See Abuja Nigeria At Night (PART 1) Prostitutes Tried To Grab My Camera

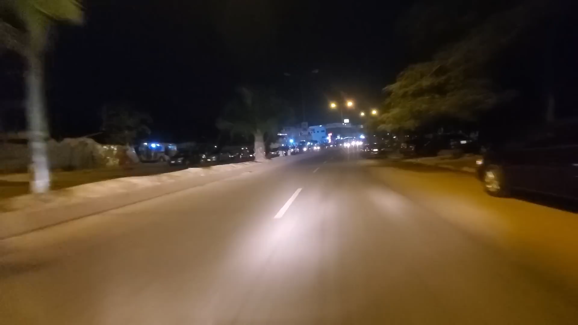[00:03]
This one is standing on the road. They are Osla girls. Osla. Yes, Osla. Those girls standing on the road. Yes, they are Osla. This is another wicked sit-out. Yes. Sit-out. Yes, another wicked one sit-out. All these girls you have seen on the road now. Look, can you see them? Yes, all of them, you see them? Can you see that they are Osla? Yes, that's... Babariga. Yeah, Osla. Look at this...
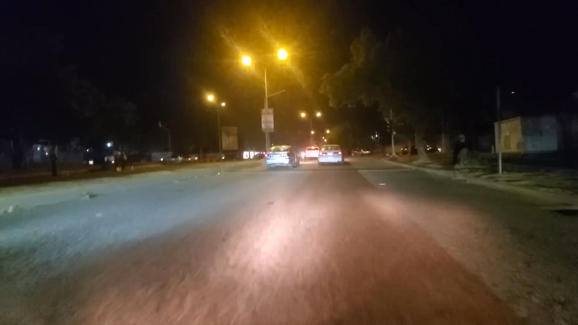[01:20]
So people come here to carry these girls. Yes. What's the name of this very first? This is Usetu also. Usetu? Yes. What about the name of this direction? This direction now, we call it Ilobe Fili station. Ilobe? Ilobe Fili station. Okay. That's Usetu. You say you are going to Ilobe Fili station. This is where they have brought you. Yes. Now, as I am crossing this traffic now. Yeah. This is, if you look at my left side. You see captured those girls. Oh, yes.
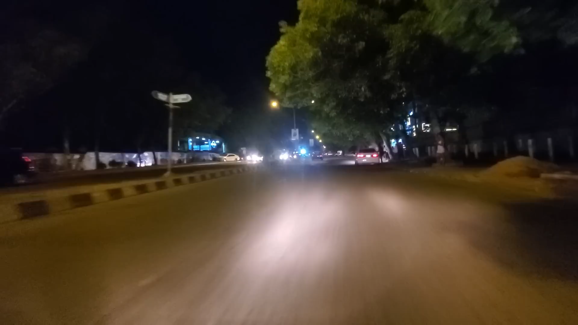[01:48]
Can you see them? Yeah. Can you see them?
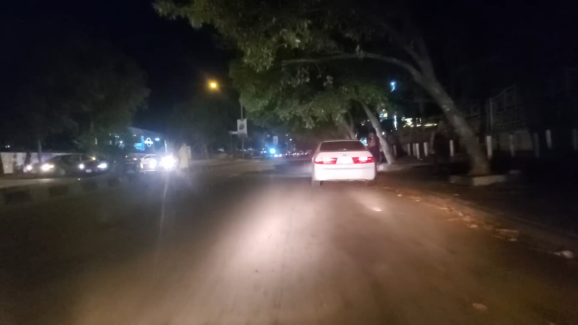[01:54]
And the funnest part of this girl, they are all students. Yes. 80% of this girl you are seeing outside here. Go, go, go, go.
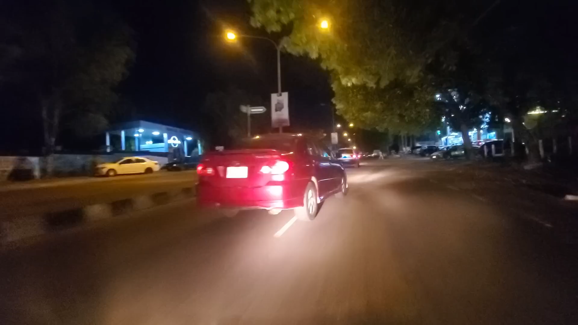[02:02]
She wants to collect my phone. Come on. She wants to collect my phone. She wants to collect my camera. That's why I dragged her. Is it a lady? Yeah, it's a lady. Go. A lady? Yeah. Go, go, go now. Wait.
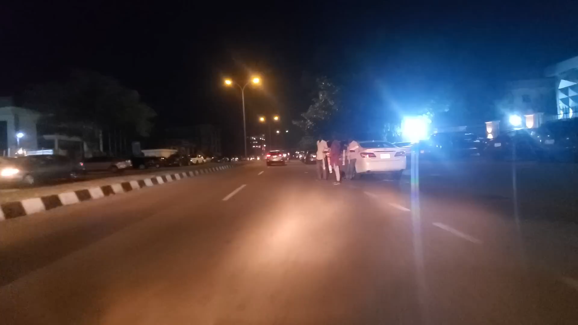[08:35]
Yes. This is Kubana. This is Kubana. Club in Abuja. This is Kubana club in Abuja. Yeah. This is Kubana club in Abuja.
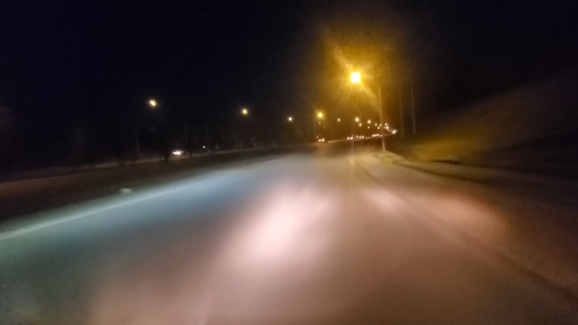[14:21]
nobody will stop you nobody talk to you anyhow you can see the air this this express now it's called mabuchi express this express you have seen now they call mabuchi express this place you have seen now so now we are heading to after the bridge now as i'm approaching the bridge now i will turn to my right come go to under the bridge so we are approaching city gates yes the